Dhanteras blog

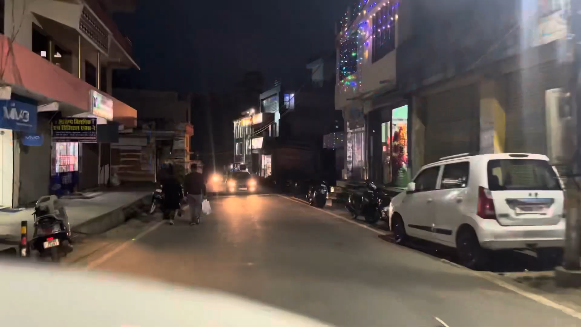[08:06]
अभी हम निकल चुके हैं पटाखे लेने के लिए और ये रही हमारी लोहाघाट की मार्केट जो कि सज चुकी है।